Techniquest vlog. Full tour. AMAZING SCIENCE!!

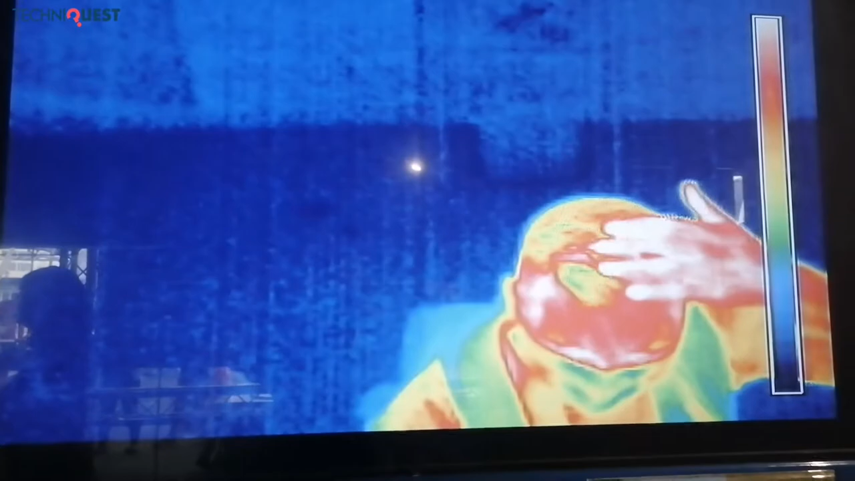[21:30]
Oh, well, the hair's quite hot. Where I'm losing my hair is not very hot, just touch it up a bit.